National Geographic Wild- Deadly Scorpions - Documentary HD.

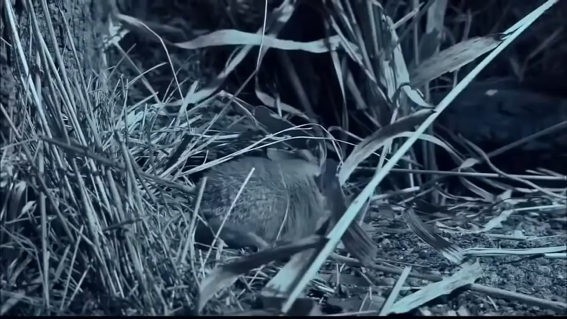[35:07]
the diet of this mouse varies according to where it lives but in this bare-bones desert environment anything edible will suffice